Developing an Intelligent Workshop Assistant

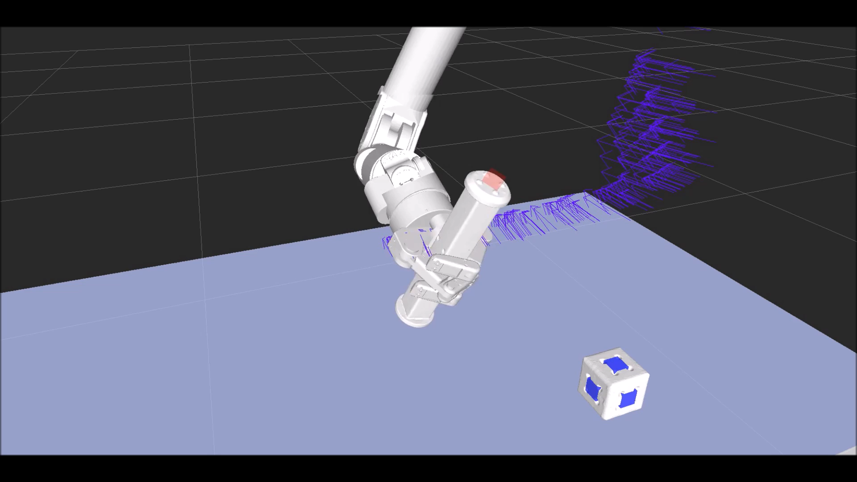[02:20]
Now, we can show the robot how to perform complex tasks in the real world, by interacting with it and providing some demonstrations.
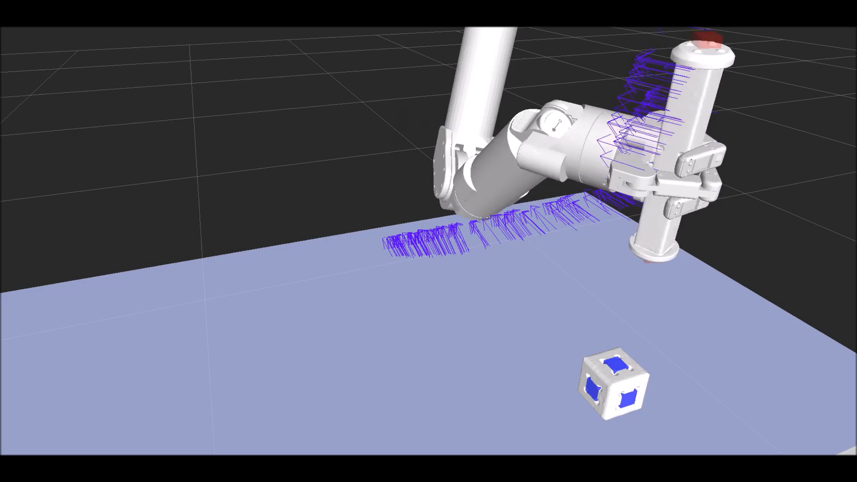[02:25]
Here, a user is showing a robot how to use a sander by picking up a specially designed tool collar.